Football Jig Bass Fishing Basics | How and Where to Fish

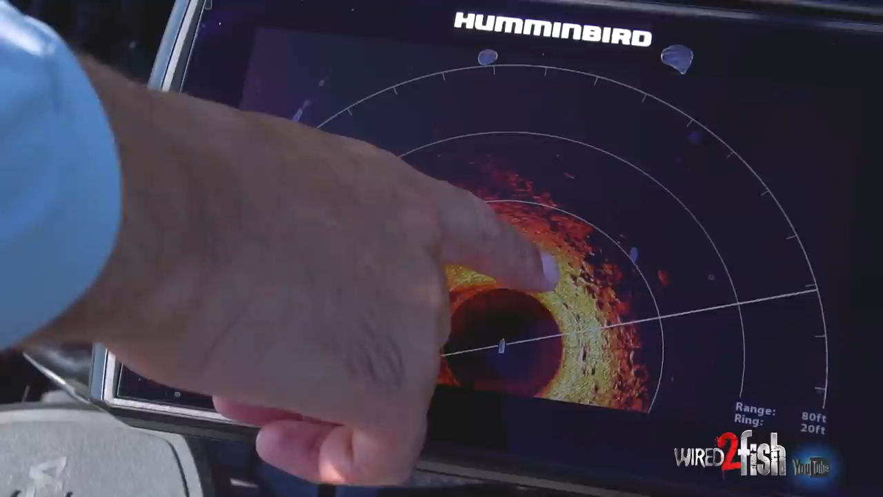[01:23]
with some bigger rock and then it kind of slides off on this edge and we're kind of trying to drag this thing off the edge.
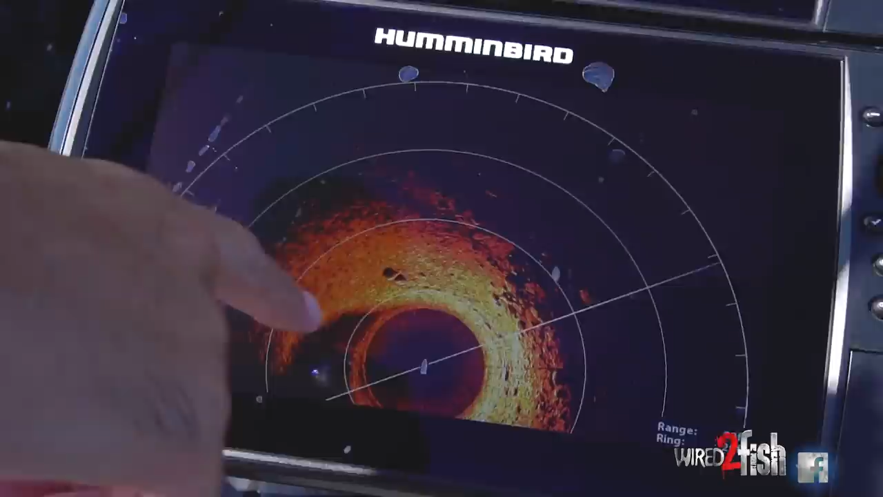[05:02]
We got the school kind of out in front of us here. And we're spot-locked. The wind's kind of blowing right into us. Just staying off the school, making a long cast with this football jig.